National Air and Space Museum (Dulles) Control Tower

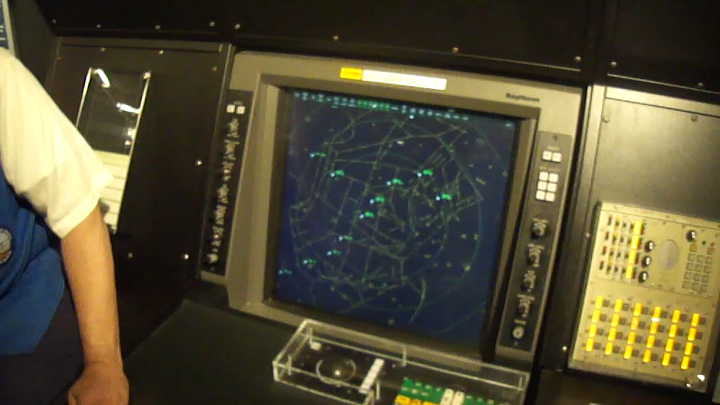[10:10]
Could you explain the different... Oh, explain. The slots and all.
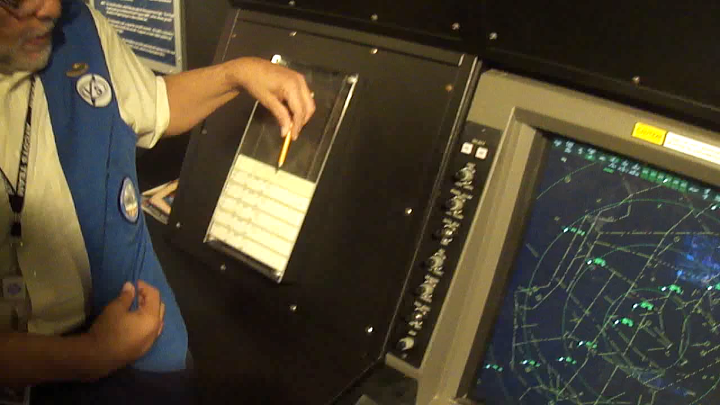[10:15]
Oh, right here, these are called flight strips.
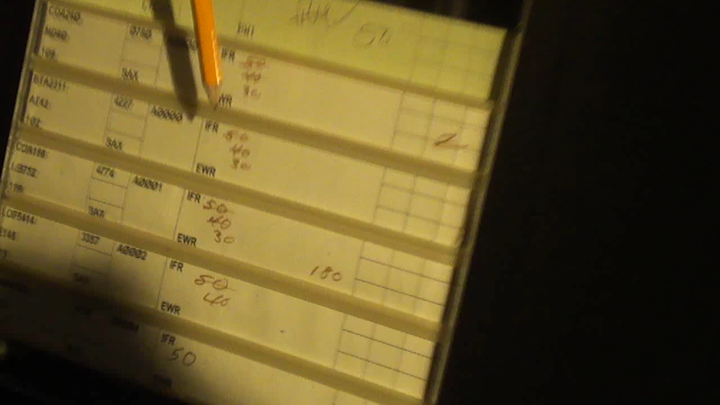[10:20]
Approximately 20 to 25 minutes before an aircraft appears on the control screen,
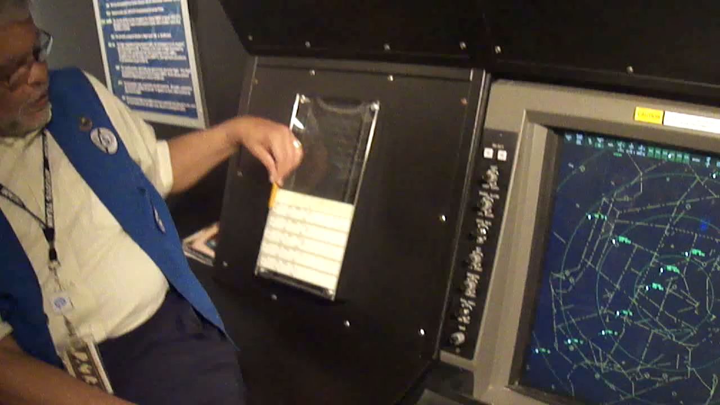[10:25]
a flight strip is going to print out at the facility where I work. There's a machine that prints it out automatically.
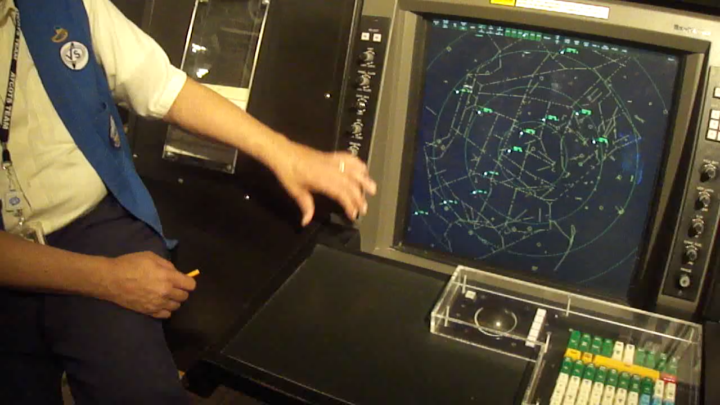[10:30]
You're quite welcome. So we can anticipate when the aircraft is going to come on the screen.
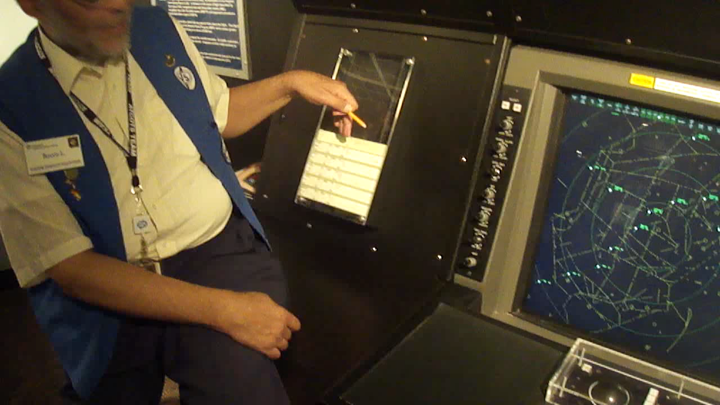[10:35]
And it has critical information, the flight identification, the type of aircraft.